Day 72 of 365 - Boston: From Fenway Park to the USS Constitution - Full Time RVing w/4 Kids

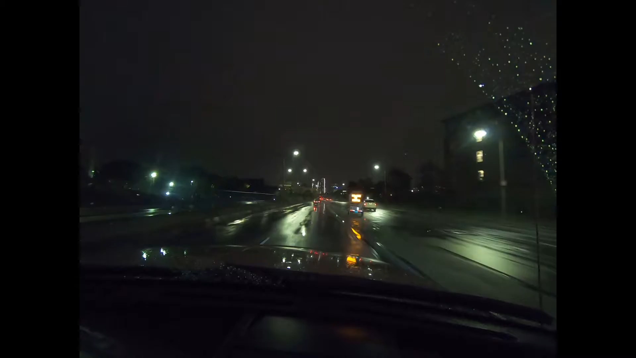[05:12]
We went shopping and had a pizza, and there was a big thunderstorm, but we made it out safe into the car. And we just decided that we go back to Fenway Park to see what's going on there. The game is starting in about an hour, and we thought we can't miss that, just driving by or as close to it as we can, just to see what's going on. Look at all those people standing in the rain.